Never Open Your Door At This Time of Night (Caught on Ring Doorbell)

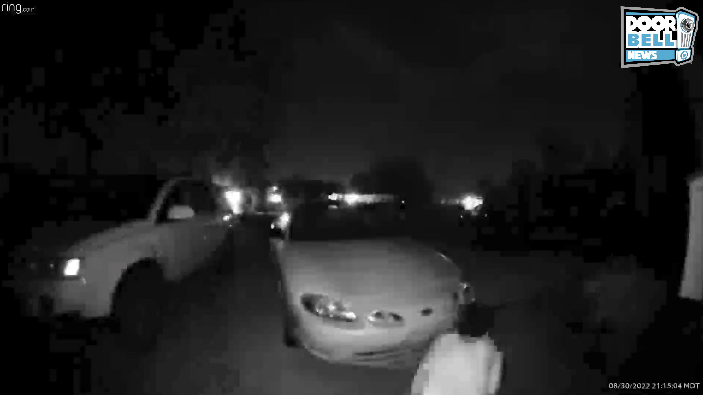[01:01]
Albuquerque, New Mexico. Check this creeper out. Yeah. Better make sure your doors are locked.
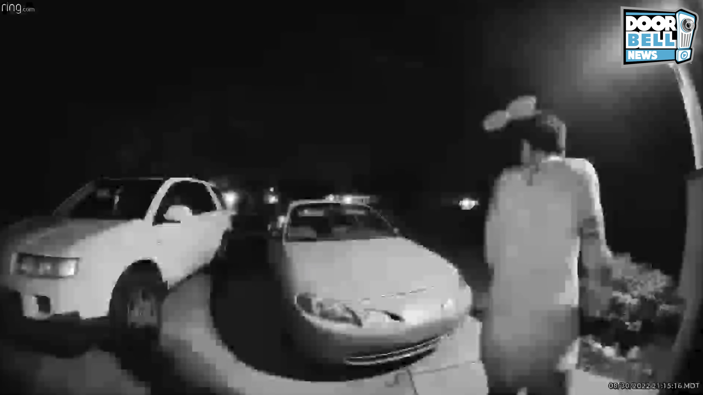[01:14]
This guy could have easily been in your house. And the homeowner probably didn't even realize that he was outside.
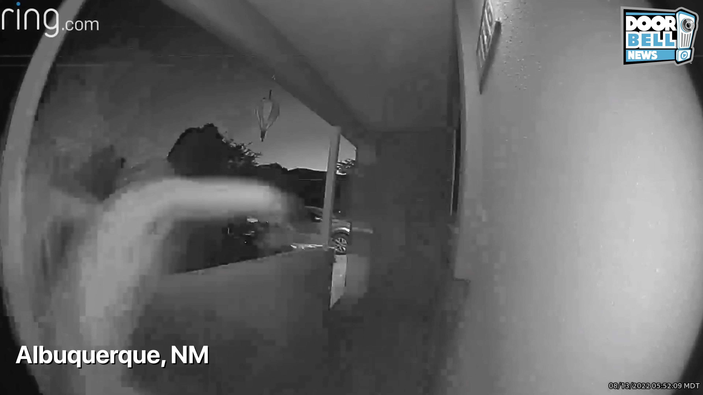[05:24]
So this guy's just running around kicking people's doors in the neighborhoods. I don't know if this is some type of TikTok challenge or something, but he's gonna get himself blasted if he keeps this up.